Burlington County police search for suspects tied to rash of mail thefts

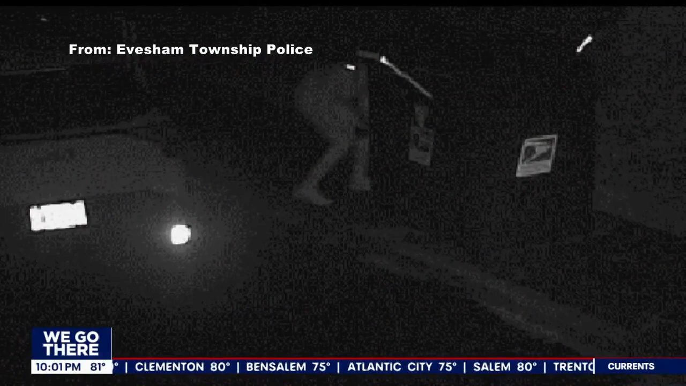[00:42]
Christine Gunner of Marlton, New Jersey, just learning that thieves seen here in these surveillance photos released by police have been stealing mail from this USPS Dropbox in Marlton since June. Investigators say the criminals have netted more than $160,000 from at least 30 victims by fraudulently cashing checks found inside parcels of mail.